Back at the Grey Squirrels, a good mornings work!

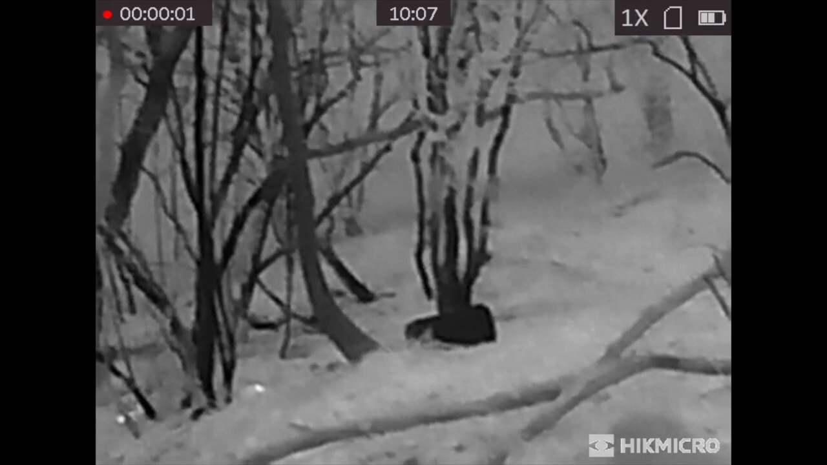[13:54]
that I took with this and you can see a couple of the dead ones on the floor here and I'm just quickly scanning around. There's that squirrel I've just noticed up in the height of the branches of the tree and I just have a little scan
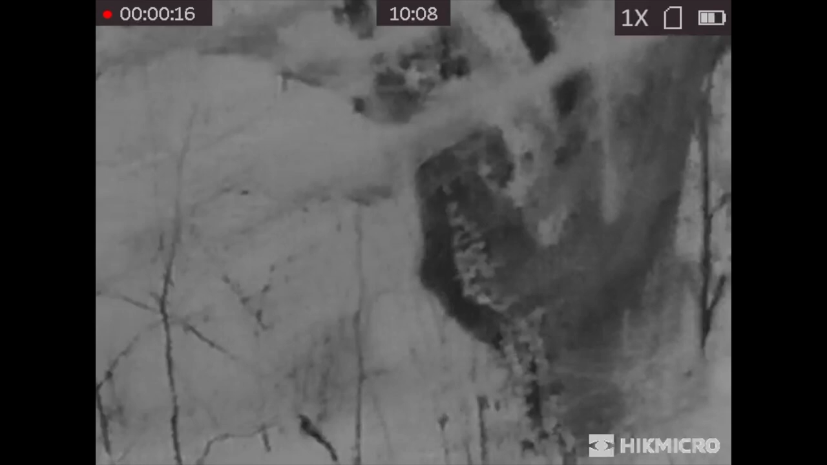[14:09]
around to me right to make sure there's nothing else around and then back to that squirrel.
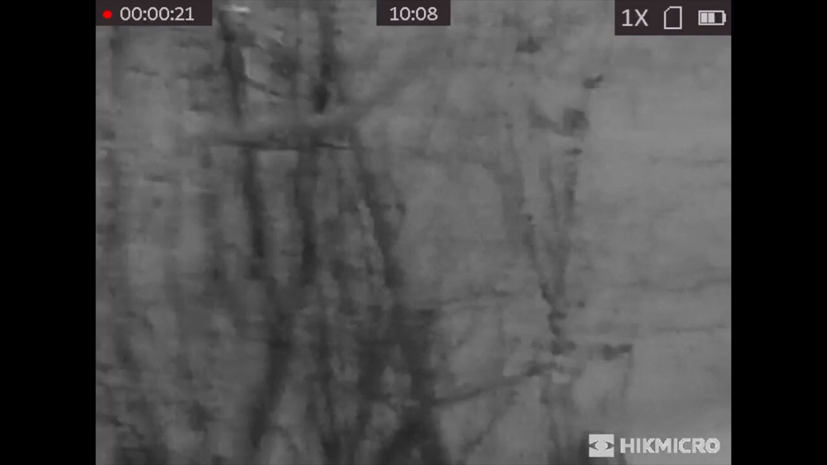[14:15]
But you can so clearly see a heat source up there it shines out so clearly.
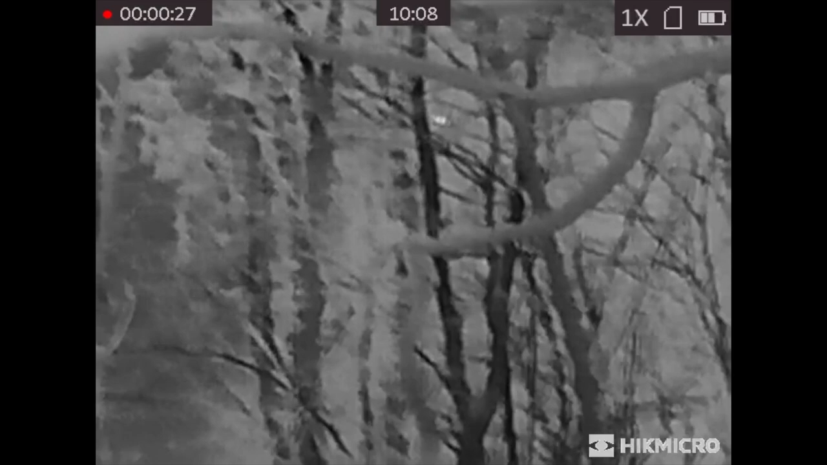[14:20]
What a great little thermal spotter this is.